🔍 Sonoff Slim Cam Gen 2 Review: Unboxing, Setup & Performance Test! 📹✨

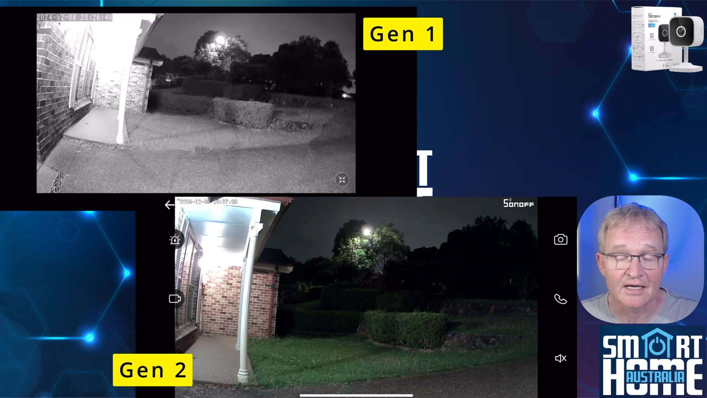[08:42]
and f-stop to bring you colors even with low light conditions remember that you can also switch to pure infrared like the gen 1 if you prefer greater detail moving to good daylight conditions you get the benefit of the